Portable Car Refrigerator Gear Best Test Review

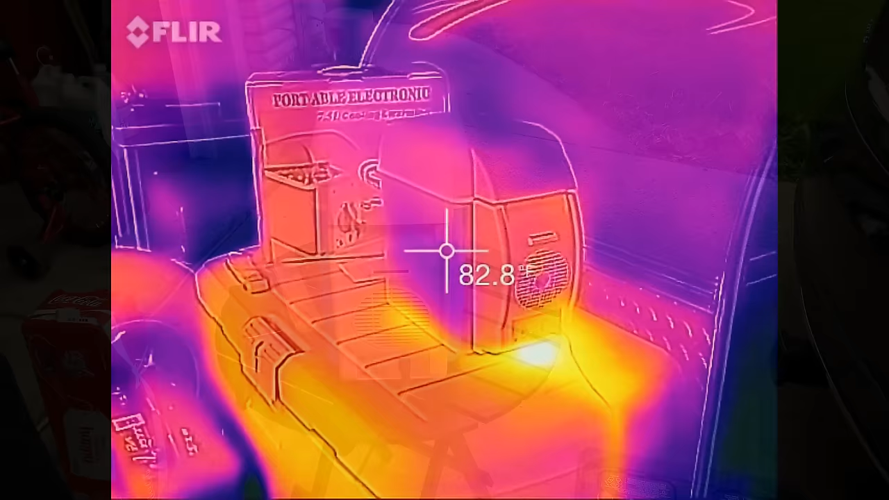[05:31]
Okay, the fridge has been sitting for about an hour and a half.
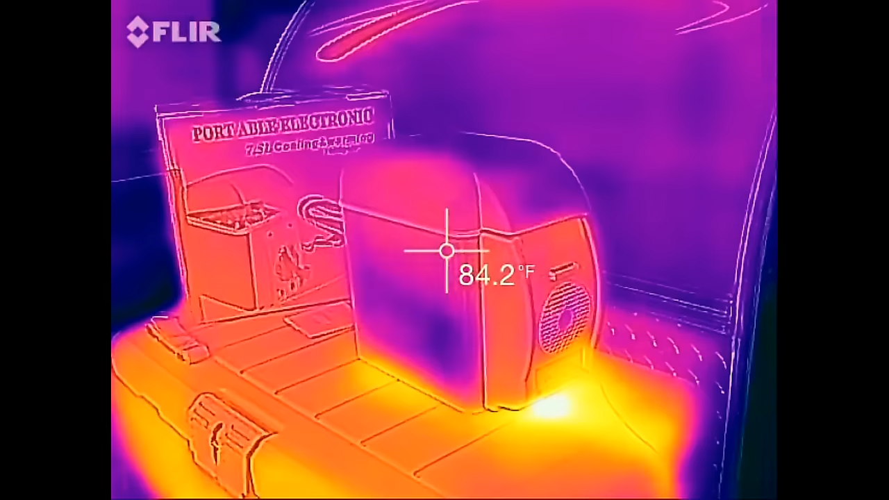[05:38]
On screen: spot 84.2°F
Just to give you an example, according to Apple, my,
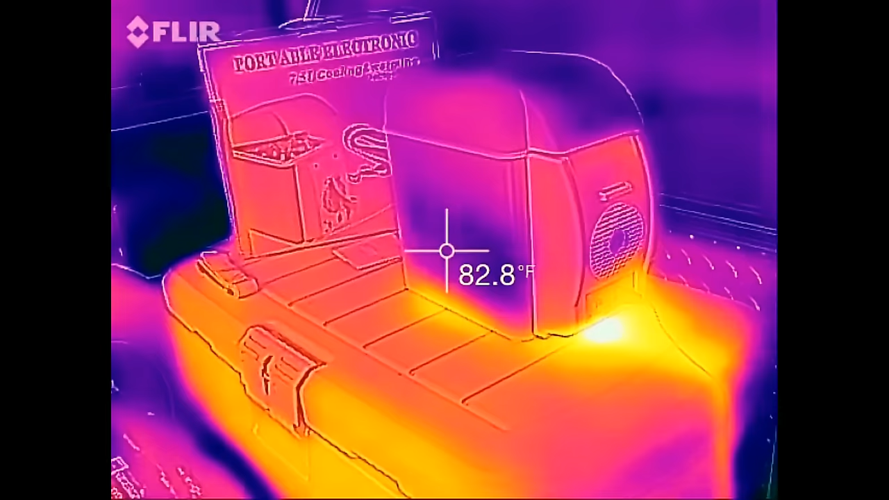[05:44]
On screen: spot 82.8°F
or the outside temperature is currently 85 degrees, and the humidity is horrible.
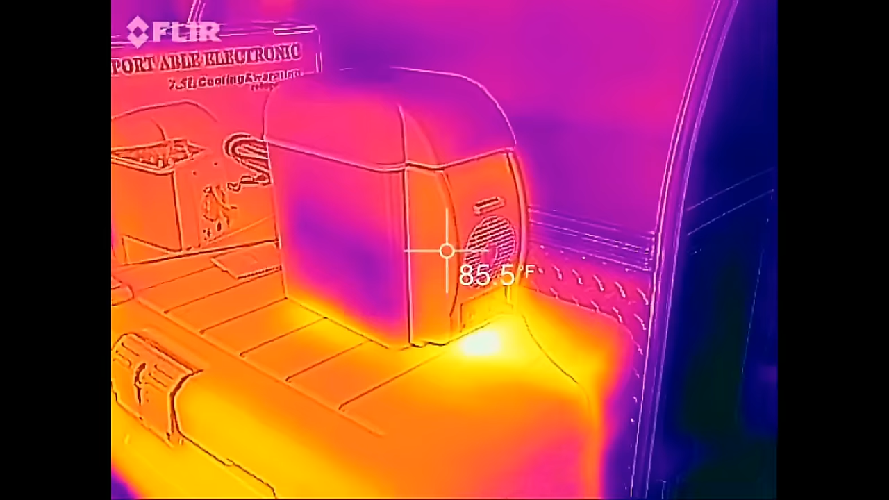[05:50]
On screen: spot 85.5°F
Now, suppose the general outside of the unit itself, too, is in the 80s.
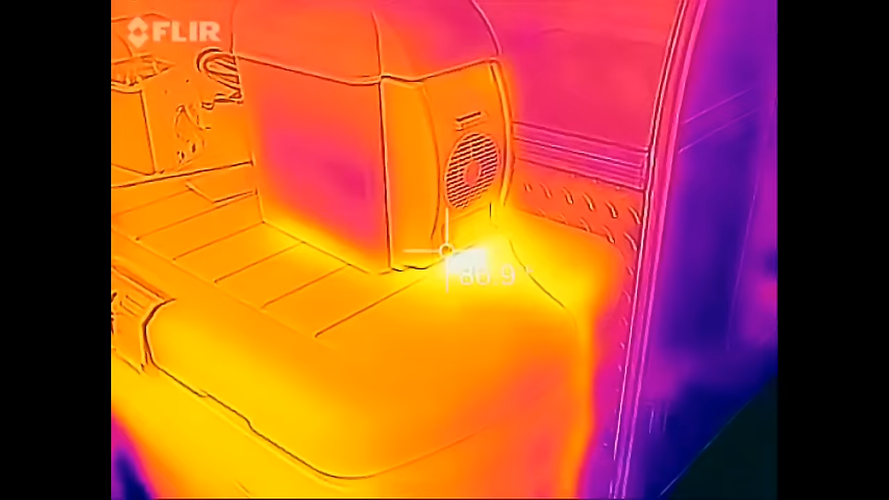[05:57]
We can see the heat exhaust,
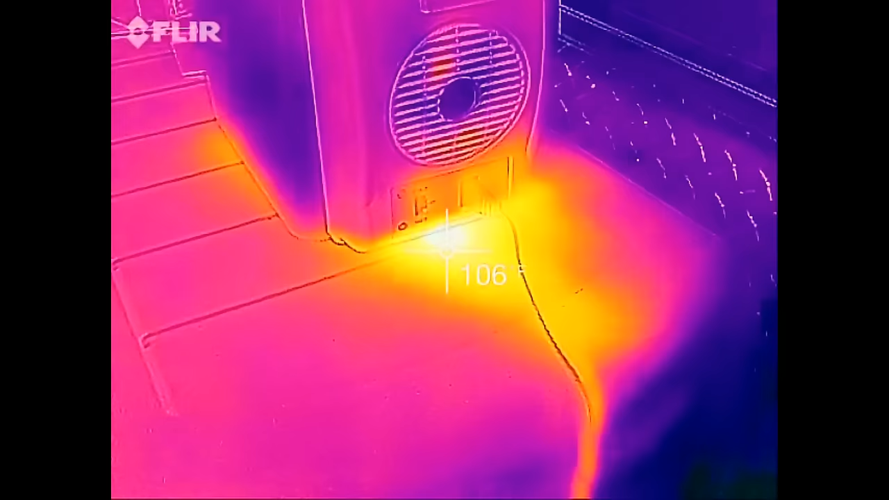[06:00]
which means where the heat is being pumped out of the unit, and it's just sitting right here.
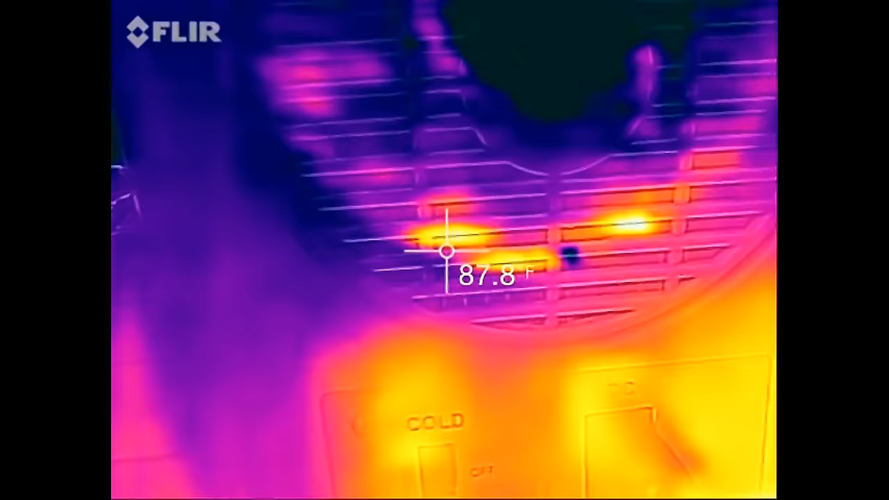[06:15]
On screen: spot 87.8°F
So the thing's outputting about 111 degrees, and that's how much it's warmed up, the plastic
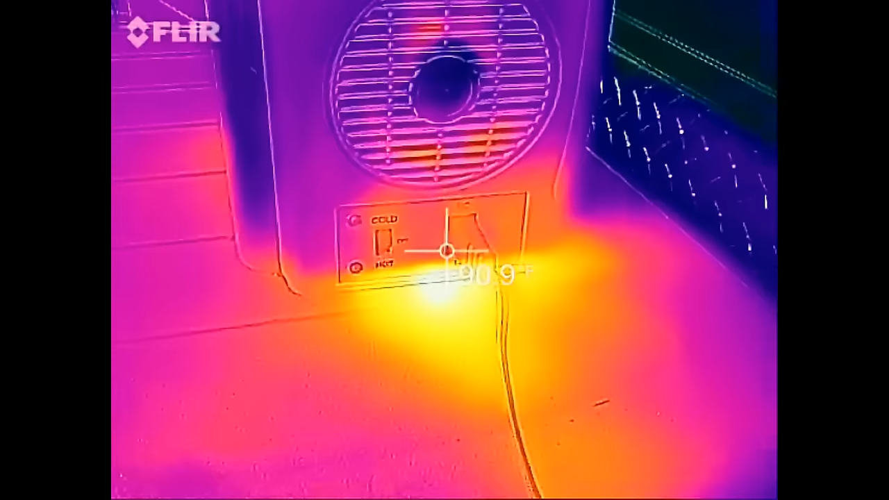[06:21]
storage container that it's sitting on top of,
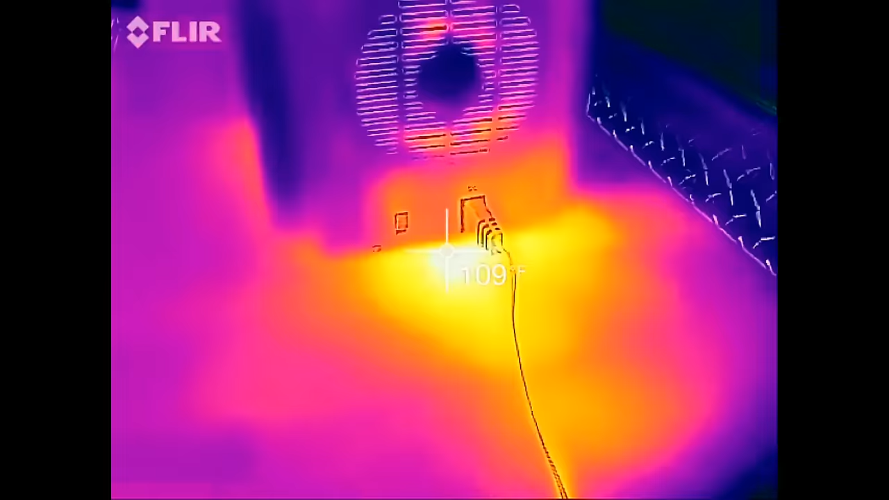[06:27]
and excuse the jerkiness, that's just every so often you have to recalibrate.
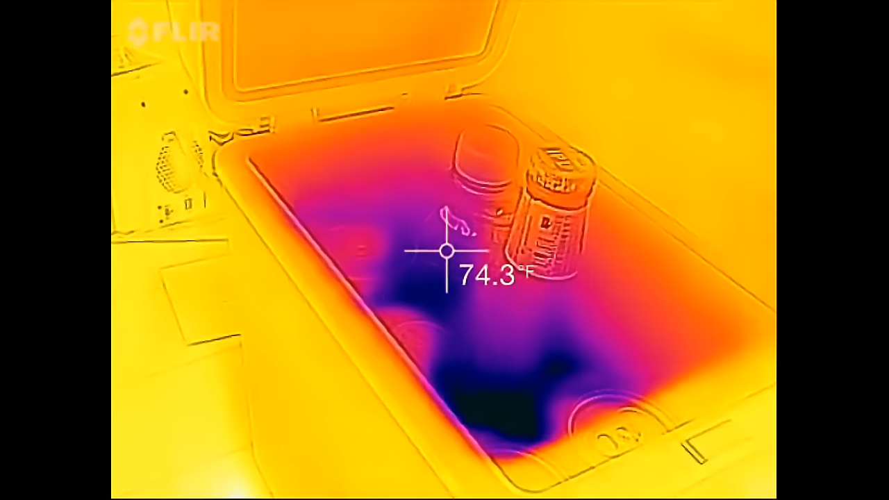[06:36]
On screen: spot 74.3°F
Ooh, black means cold, cold is good.
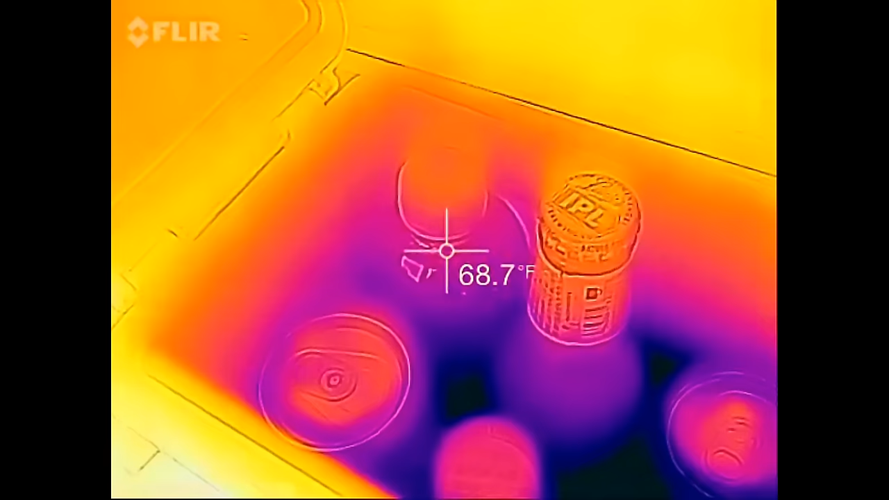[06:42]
On screen: spot 68.7°F
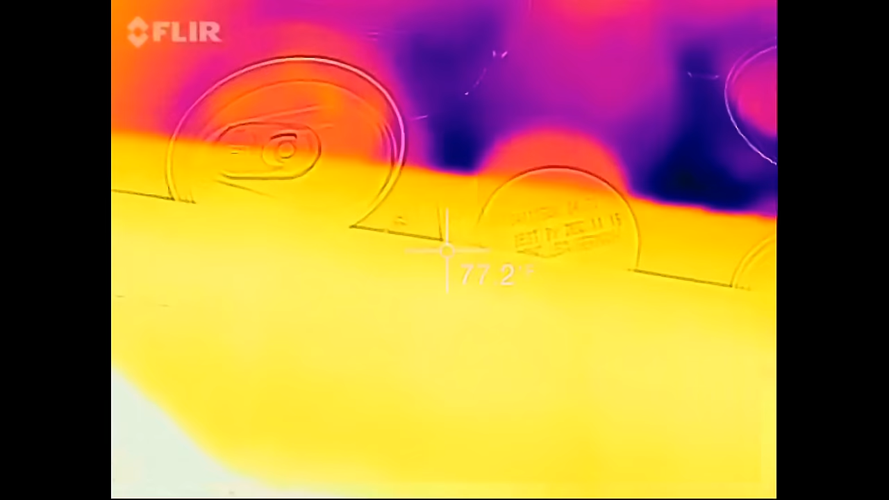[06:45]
Now some things, such as silver aluminum, reflect ambient temperature,
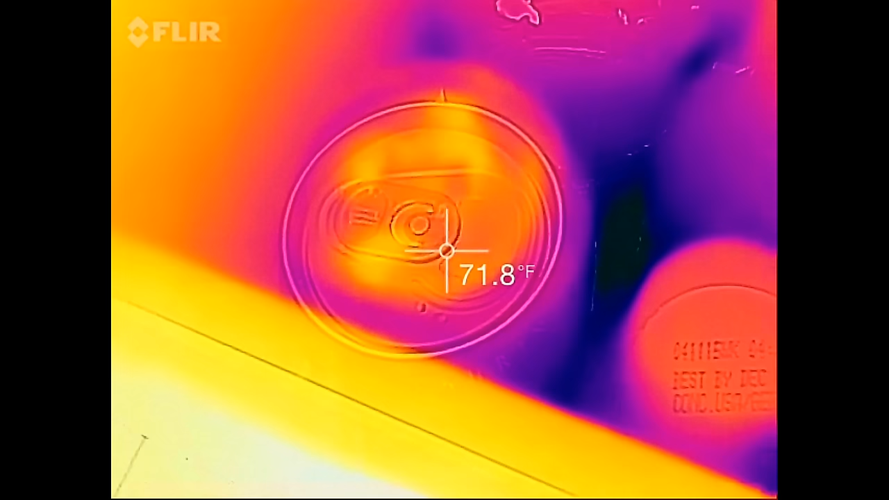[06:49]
On screen: spot 71.8°F
so I'm going to watch them as I wave my hand over it,
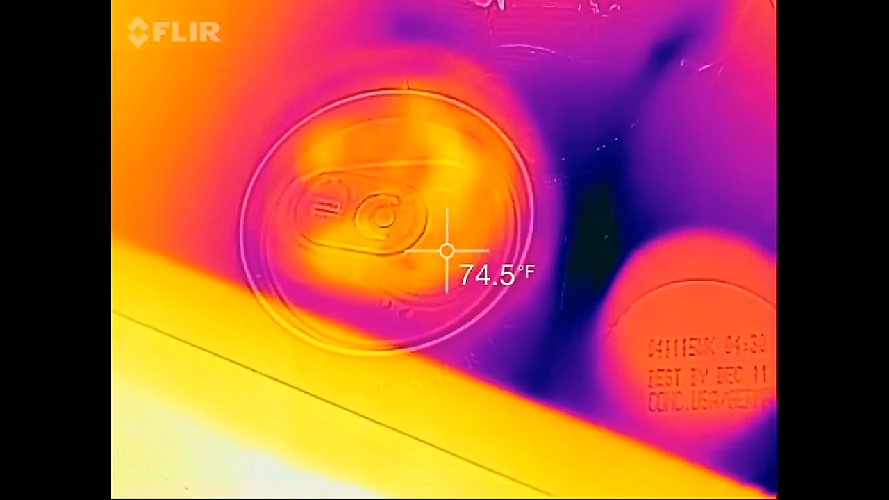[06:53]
On screen: spot 74.5°F
you can see the reflection, infrared reflection of my hand.
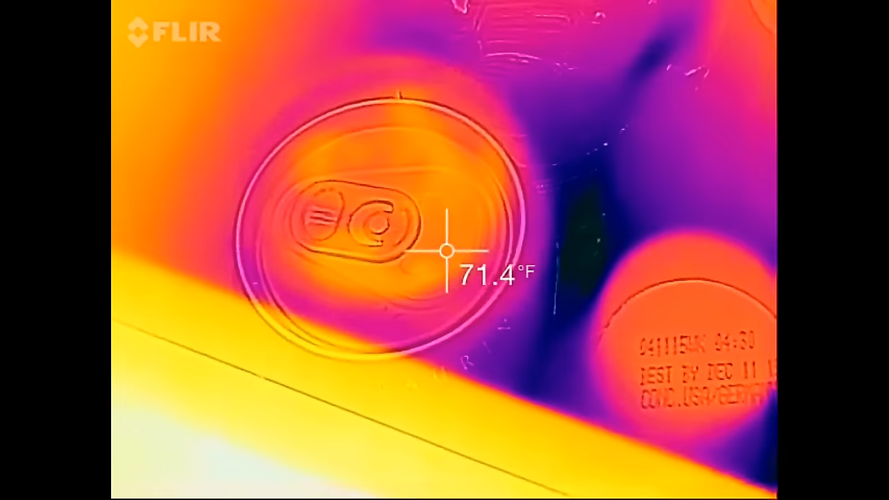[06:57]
On screen: spot 71.4°F
So the idea is I'm going to have to find something that is non-reflective in here.
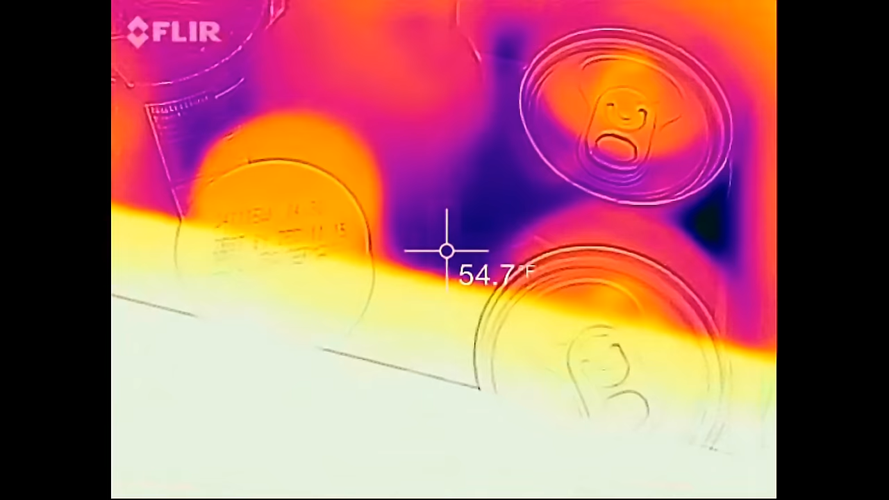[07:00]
On screen: spot 54.7°F
Okay, so let's start down in the dark.
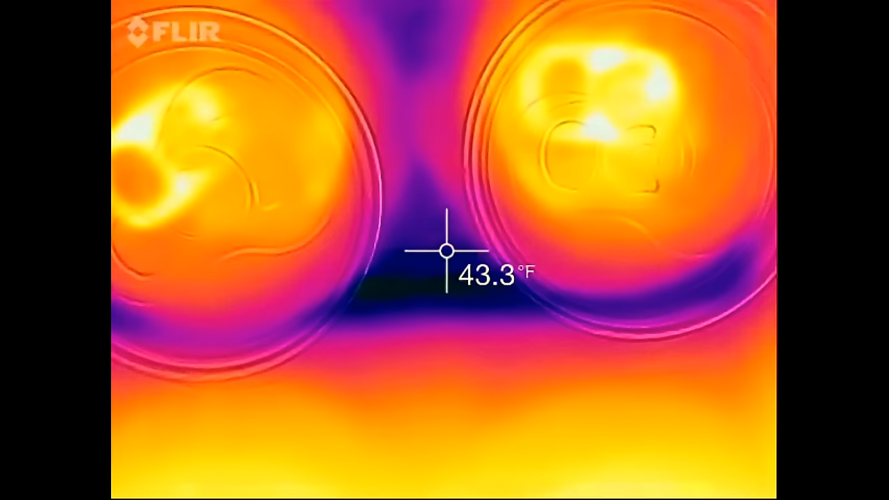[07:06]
On screen: spot 43.3°F
I'm going to close the lid a bit, try and keep as much ambient light from getting reflected.
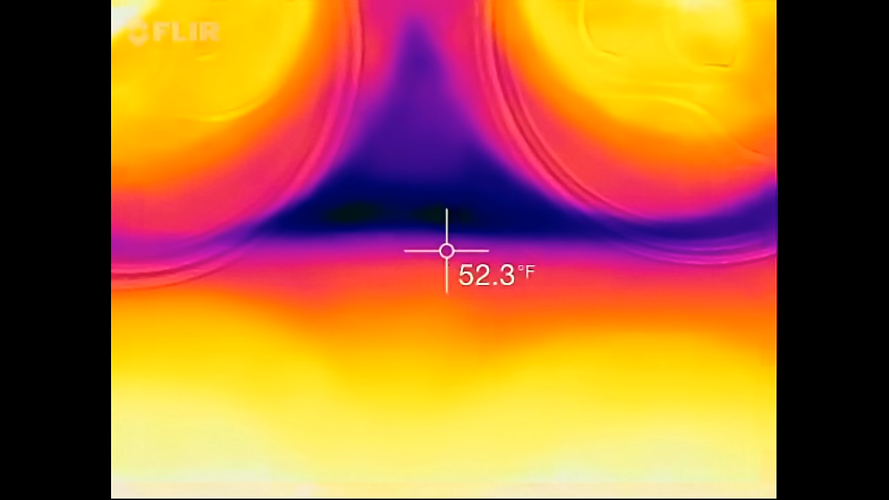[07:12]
On screen: spot 52.3°F
So the bottom of the cooler is currently at 40, about 46 degrees roughly, and it's going up because I got the lid open.
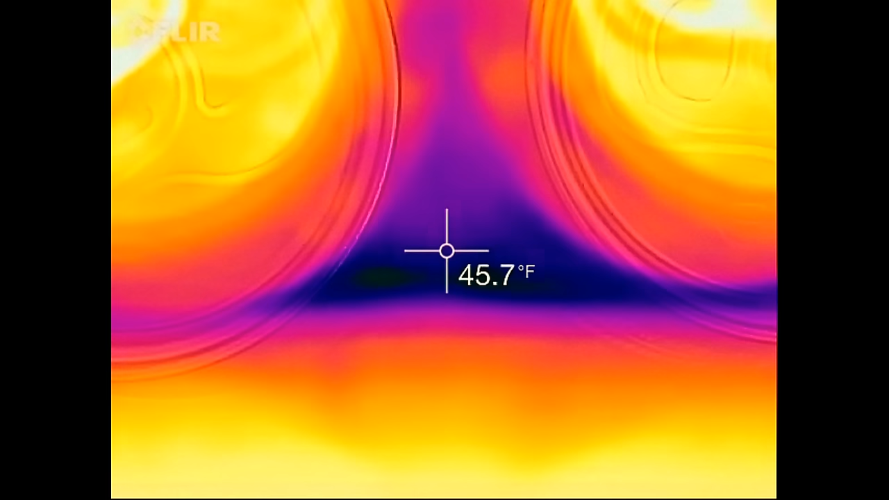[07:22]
On screen: spot 45.7°F
45, there we go. 43. Let's move it over as we get a little further away. We're at 52 over here.